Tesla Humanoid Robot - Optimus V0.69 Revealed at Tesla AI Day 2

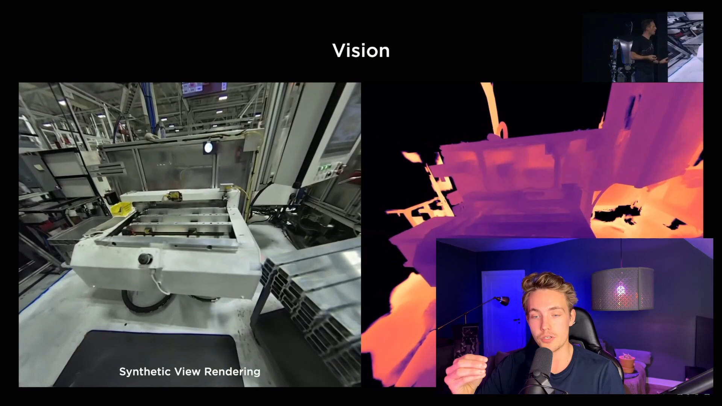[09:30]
volumetric depth rendering so it also needs to have really good depth representation for the robot as well to be able to navigate and do different kind of tasks in the environment so here we can see this production table here that where the robot was act like performing a task a couple of videos ago they also have visual navigation so I have actually videos about that here in the channel where we're detecting different kind of features
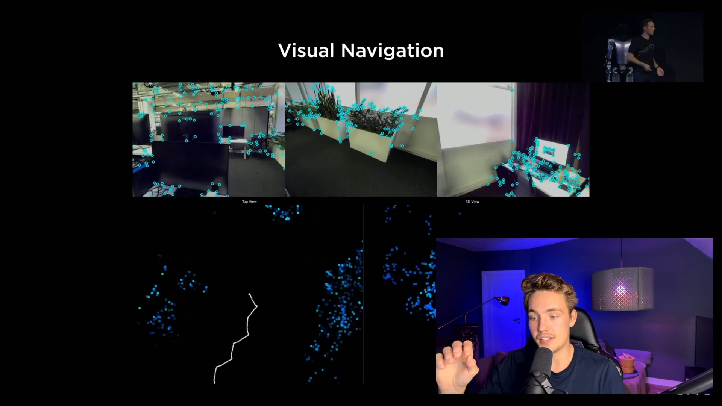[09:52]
in the image and then it just we do this visual odometry so this is basically just visual odometry that they're doing so it can predict the camera's movement or the robot's movement and path by just having this visual navigation we detect the key points then we